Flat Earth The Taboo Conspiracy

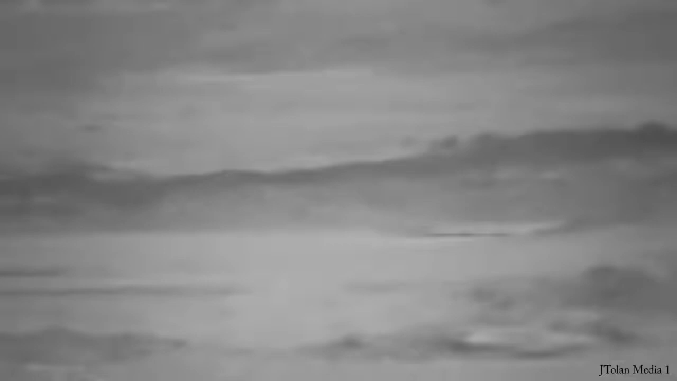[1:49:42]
141 feet should have been hidden below the horizon, and it appears as though you can see the entire island with a maximum land height of 95 feet.
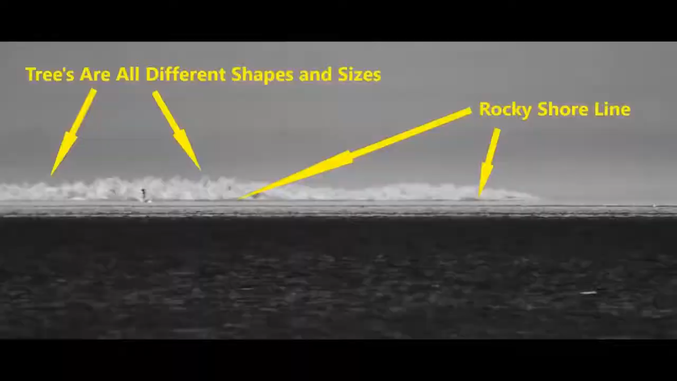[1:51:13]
At a distance of 19.59 miles between the two locations, the globe map tells us 141 feet of the island should be hidden from view, but it's not from what I can determine.